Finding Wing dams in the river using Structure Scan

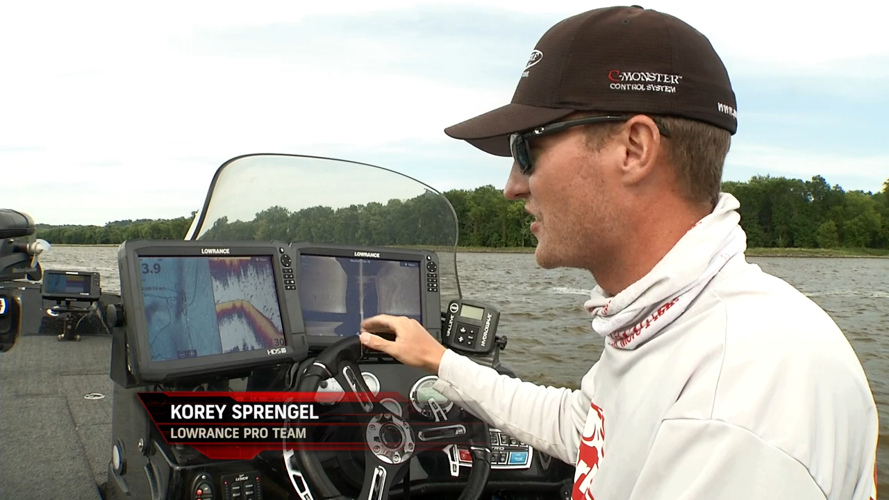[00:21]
here and I want to look for that very end of it is a great starting location and it's also a great spot for those fish that hide in the fastest current you know where these fish want to be set up at so
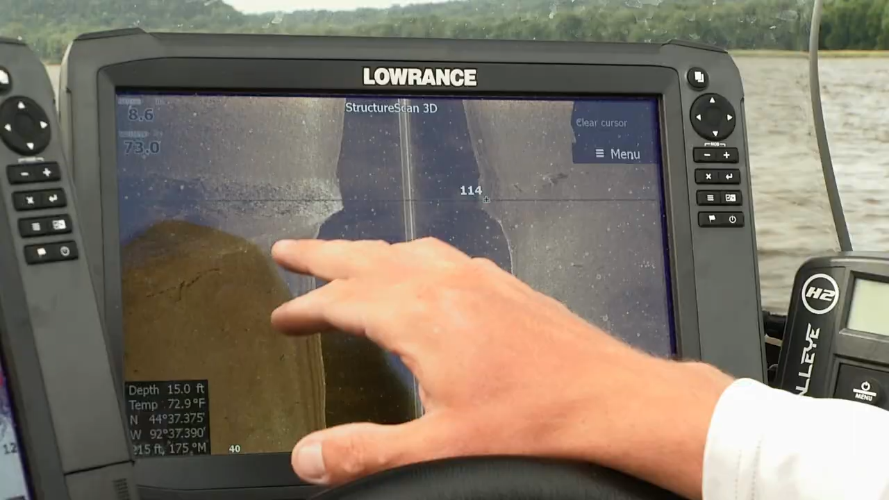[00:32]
we have here coming up on side imaging as we can see we have a difference in the bottom here it's relatively smooth
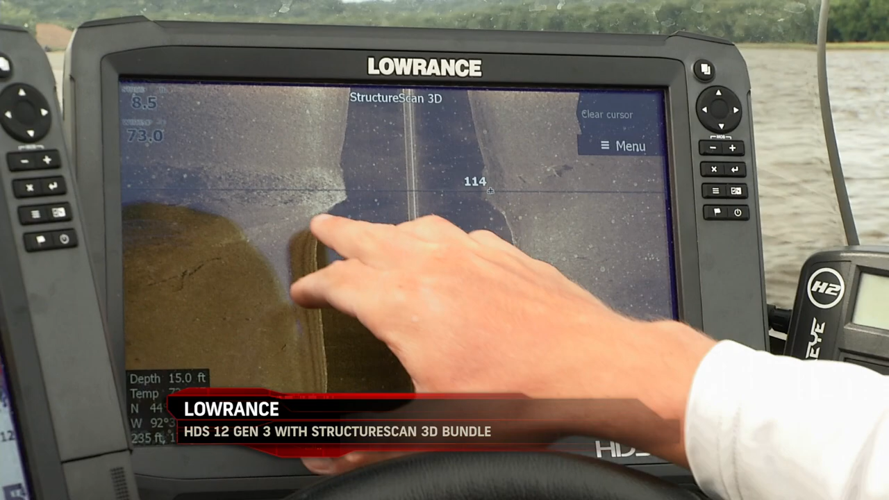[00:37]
we have a lot of rock here now I almost drove just right over the edge of it here so all I simply do
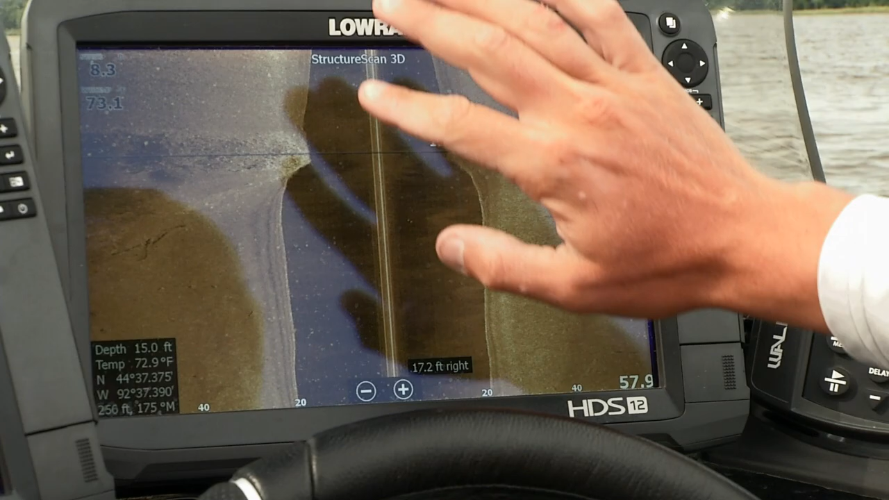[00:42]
On screen: depth 15.0 ft
with these touchscreen units is tap